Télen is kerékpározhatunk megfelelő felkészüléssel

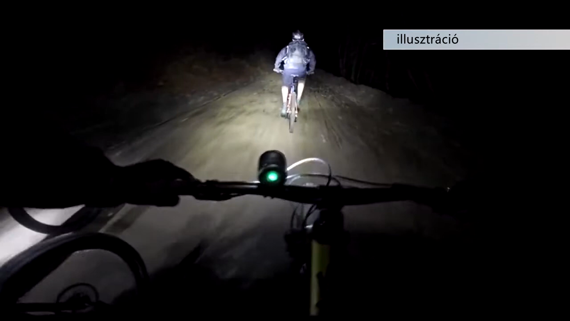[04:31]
Fontos, hogy előre mindig fehér, hátrafele pedig piros fényjel világítsunk.
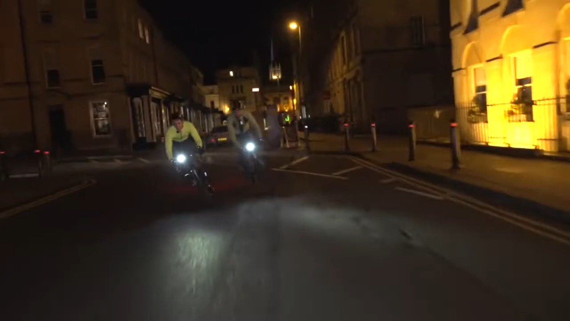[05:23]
fényvisszaverő eszközök, jellemzően ezek a fényvisszaverő mellények, pántok, karpántok, láppánt, illetve V-alakú profil lehet ránk.